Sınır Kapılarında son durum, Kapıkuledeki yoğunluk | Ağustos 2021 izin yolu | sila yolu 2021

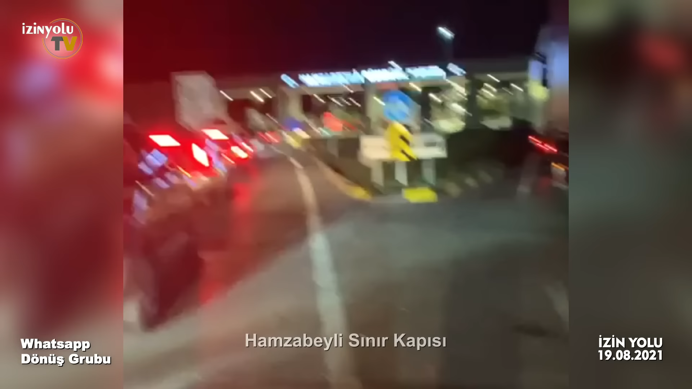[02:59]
Biz saat 18'den beri Hanzabeyli'deyiz. Şu an herhalde 300 metre kadar bir şey kaldı. Duyduğumuza göre Bulgar kapısı teke indirdi. Beklemekteyiz. Gördüğünüz gibi şu anda durum bundan ibaret. Arkada gidiyor. Hanzabeyli'nin kapısına yanaşırken şerit 2'den teke düşüyor. Bilginiz olsun. Şu an Dereköy'deyiz. Aşağı yukarı 2 kilometre kuyruk var.